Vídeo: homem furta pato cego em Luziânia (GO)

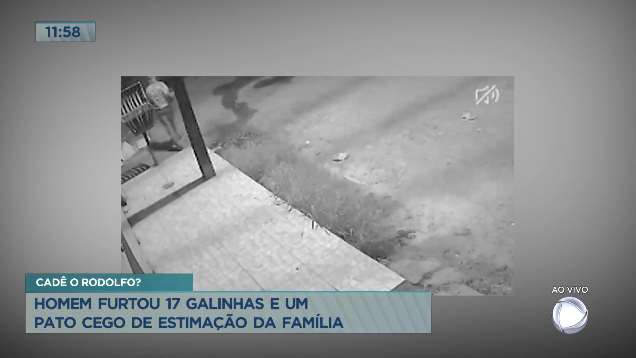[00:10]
Um homem, cara, tem invadido casas ali na região e o cava tem furtado diversos animais. Isso mesmo, animais. A última vítima foi o Rodolfo, cara. E ó, vocês vão conhecer o Rodolfo. É um pato cego de uma moradora lá, mas a bichinha tem aquele amor pelo patinho dela, né? Bichinha é ceguinho e tudo mais. Mas levaram o Rodolfo. Levaram. Cadê o Rodolfo? Vou fazer uma campanha. Rodolfo aí, ó, sendo sequestrado.